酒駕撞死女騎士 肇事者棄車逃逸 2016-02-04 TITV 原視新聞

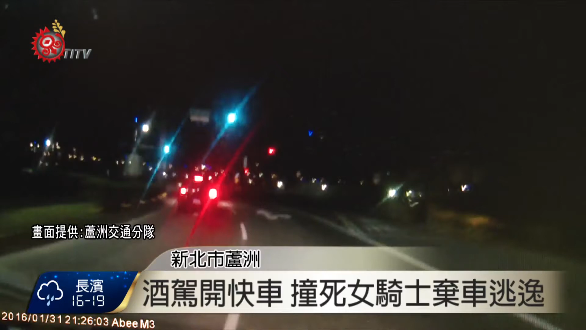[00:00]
透过行车记录器可以看到，撞击力道相当强。